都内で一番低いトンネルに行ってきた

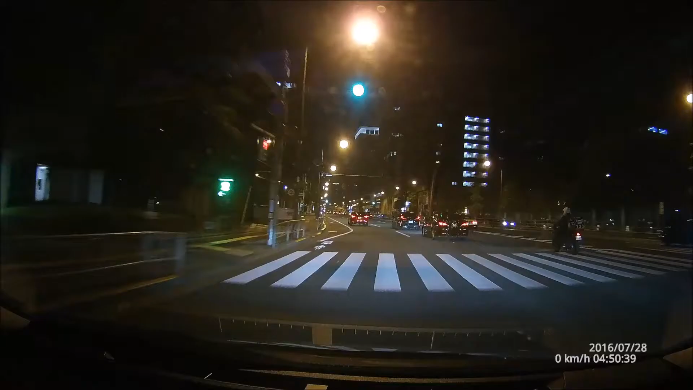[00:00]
昨日ですね、ちょっと品川の方に用事があったので行ったついでにですね、都内で一番低いトンネルと言われているところに行ってきました。
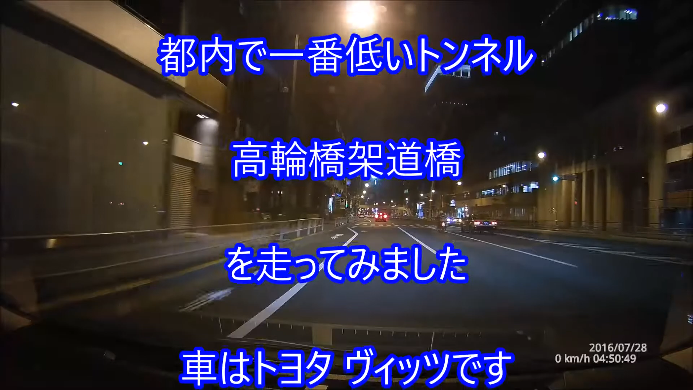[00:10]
ここのトンネルはですね、もうかなり昔からありまして、私以前ね、一番最初通ったのがね、もう30年ぐらい前に通ったんですね。その時はバイクで通ったんですけど、すごい低いんですね。で、未だにありますね。今この撮影はですね、ドライブレコーダーで撮ってるんですけど、右下に出てるこの日付とか時間とか、この辺ちょっと全然合ってないんで、あんまり気にしないでください。
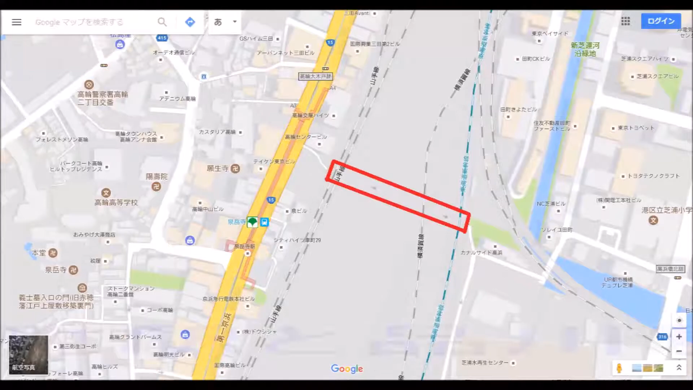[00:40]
で、場所的には田町駅と品川駅の間ぐらいで、
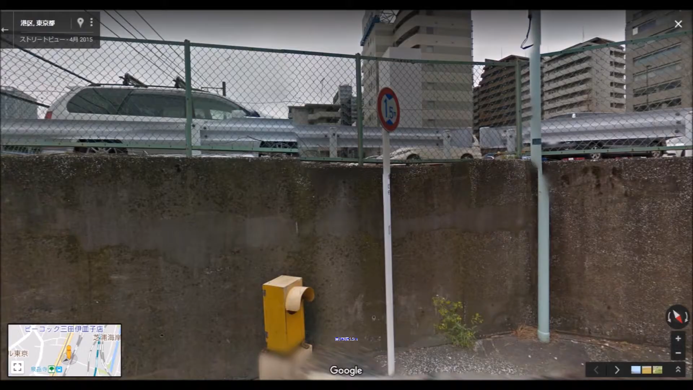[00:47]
でまあちょっと左折するとね、第一京浜、国道15号ですか、走ってて、ちょっとね、こう左折してからある感じですね。
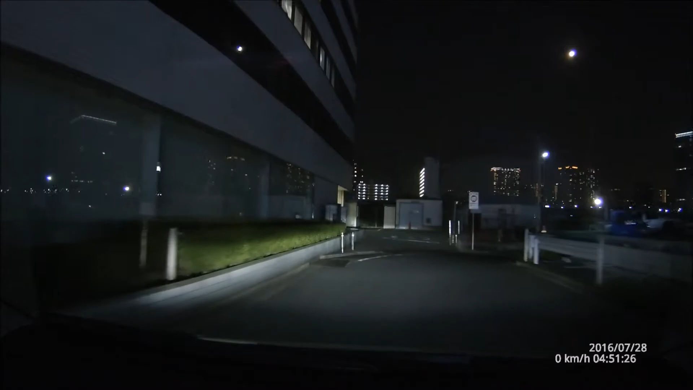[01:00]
ほんと昔からあって全然変わってないですね。で、ここですね、1.5 とはなってるんですけど、実際もうちょっとね、高いのかなって感じはしますけど、結構ね、入るとき怖いですね。
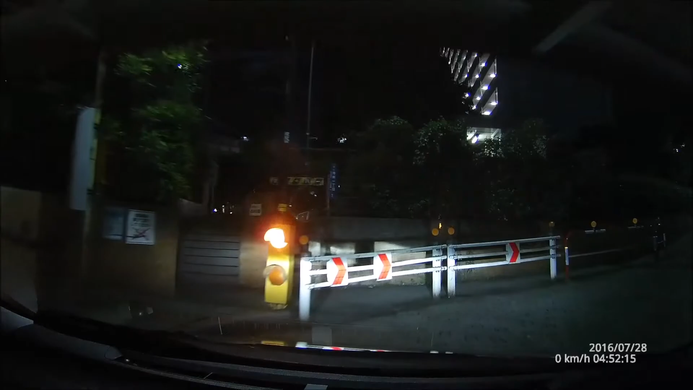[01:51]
こう出るところもね、上の鉄柱っていうかね、鉄にぶつかりそうな感じがして、すごく怖いですね。車3つで行ったんですけど、それでもね、ちょっと怖かったですね。